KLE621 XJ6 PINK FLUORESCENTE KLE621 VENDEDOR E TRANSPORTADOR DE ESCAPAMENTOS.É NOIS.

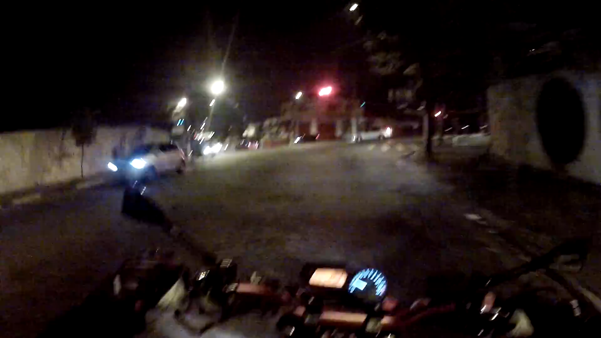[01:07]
Então é isso aí, vamos que vamos. Graças a Deus tudo certo. Aqui é a estrada do Alvarenga, o começo da Avenida do Sabará, Nossa Senhora Sabará. Vou passar no farol porque aqui tá foda, né, tio? Ficar mosconhando aqui uma hora dessa, 10h20 da noite, também ia dar muita sopa, né? E vamos ter que ir devagar por causa do canhão da Z1000 que tá atrás.
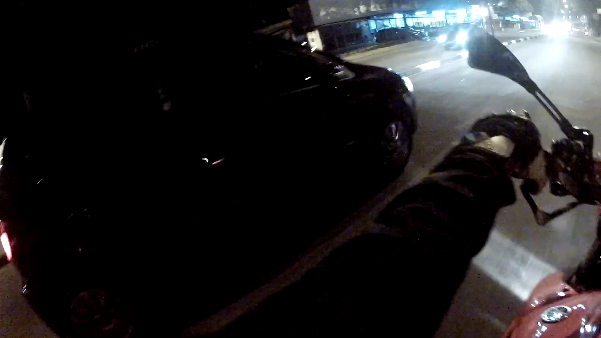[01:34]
Cuidado que eu tô armado, hein, tio, de escapamento de Z1000, caralho. Luzes estranhas.
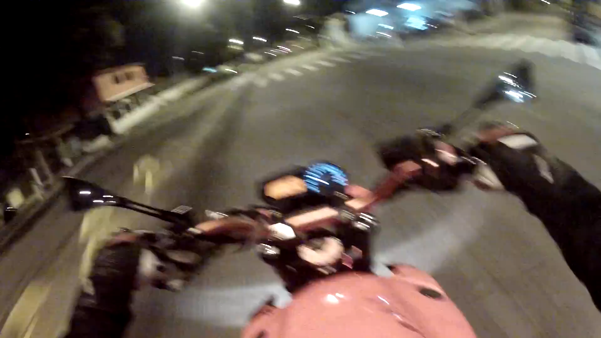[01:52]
Então, estamos usando aí a câmera no queixo provisoriamente. Andei vendo os vídeos lá também, achei legal. Só que é o seguinte, né, meu? A câmera fica muito baixa. Então o Breno fez um adaptations. Serramos daqui, lixamos dali. Chegamos a um consenso, né? Sempre procurando inovar aí as formas de comunicação com vocês, áudio e visual.
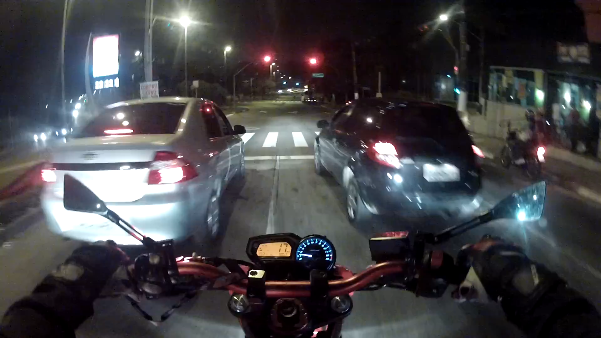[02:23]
Acho que não vamos parar nesse farol também. Bicho, o escapamento tá encostando na rabeta, tio. Aí não, hein? Aí não vai dar certo isso.
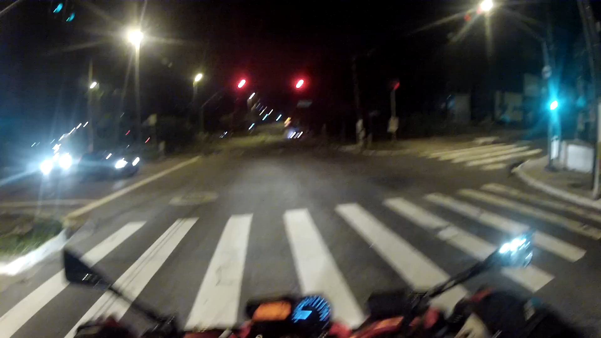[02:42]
Aqui de marginal, acho que vai ser tranquilo. Vamos com cuidado.
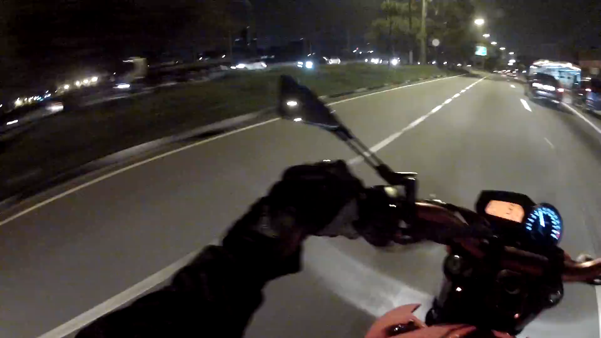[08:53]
Aí anda com escapamento na coluna do carro do cara, fodeu. Não tô vendo onde que tá a porra do escapamento, caralho. Aqui, pra quem não sabe, não é de São Paulo, somos da Marginal Pinheiros, ou até mesmo pra quem é de São Paulo e não conhece. Marginal Pinheiros, sentido Interlagos, Castelo Branco. Aqui é uma via que corta a cidade de norte a sul. De norte a sul não, de norte a leste. É.